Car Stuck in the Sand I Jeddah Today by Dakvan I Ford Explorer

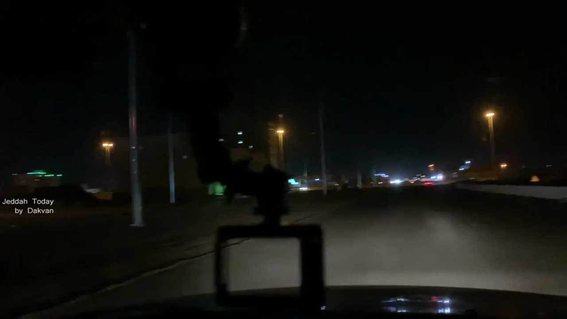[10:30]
10 മണി വരെ 3 മണിക്കൂർ 2 മണിക്കൂർ കാറ്.
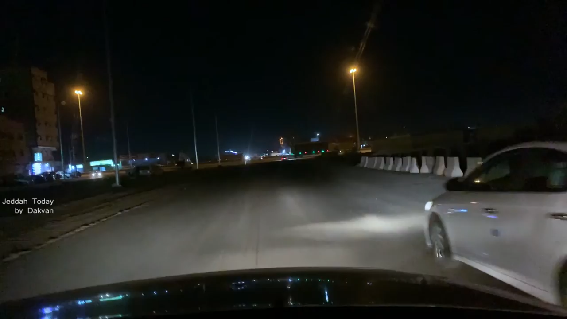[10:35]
ഓ പറയുമ്പോ നമ്മൾ ഇത്രയും എടുത്താണ് റോഡിന്റെ മെയിൻ റോഡിന്റെ ഇത്രയും എടുത്താണ്. ഏകദേശം ഒരു 5-6 കിലോമീറ്റർ മാത്രമേ ഉള്ളൂ. ആയിട്ട് പോയിട്ട് നമ്മൾ കൂടി വെള്ളം വാങ്ങി